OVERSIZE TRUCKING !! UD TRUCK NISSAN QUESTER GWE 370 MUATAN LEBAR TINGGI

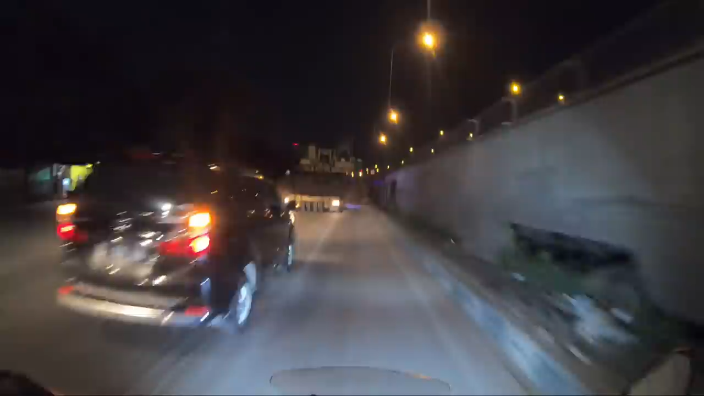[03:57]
Nah, ini nih. Hampir sebagian jalan diambil.
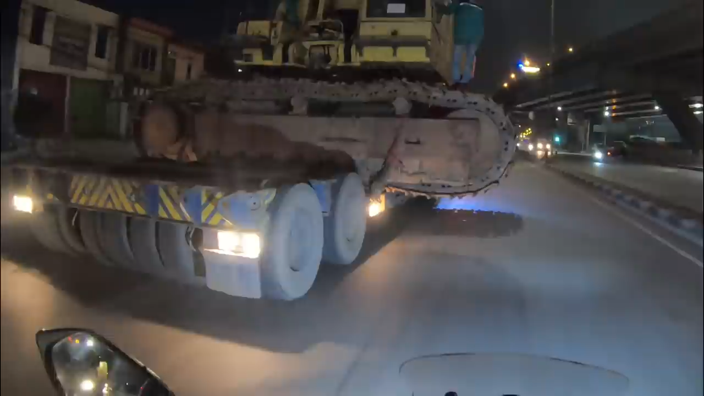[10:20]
Oke, kita sekarang mau kontraflow. Jadi sedikit kontraflow.